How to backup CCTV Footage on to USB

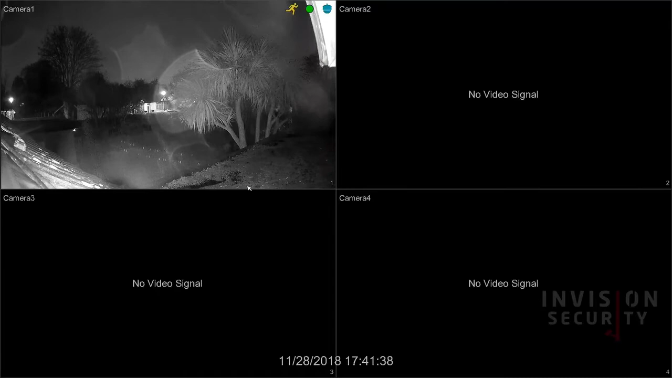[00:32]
To do this, click the four squares in the bottom left hand corner and press login.
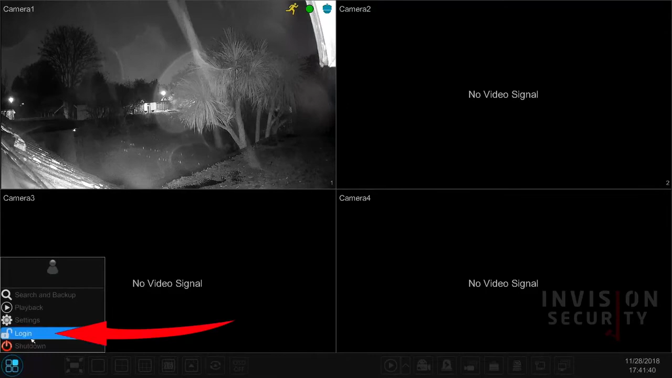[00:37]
It will then prompt you to enter your DVR password.
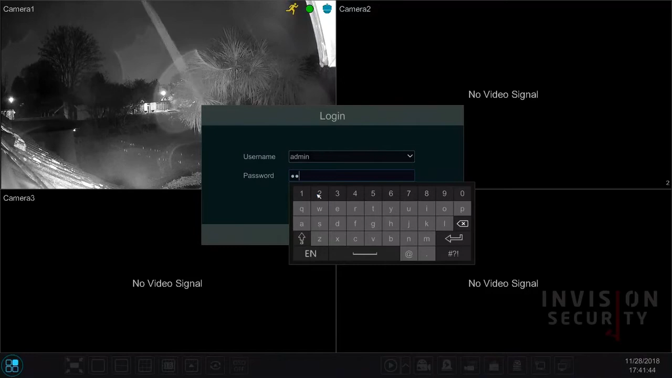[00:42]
In this example, I've left the default password for the system which is 123456. Once you've entered the password, click enter then click login.